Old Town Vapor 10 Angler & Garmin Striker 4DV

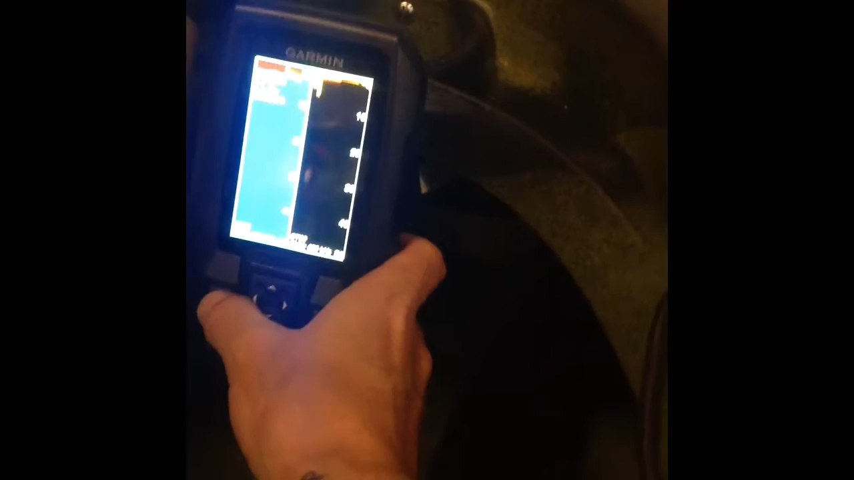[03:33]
And I like this fish finder a lot. If you're into ice fishing, it's got the flasher mode.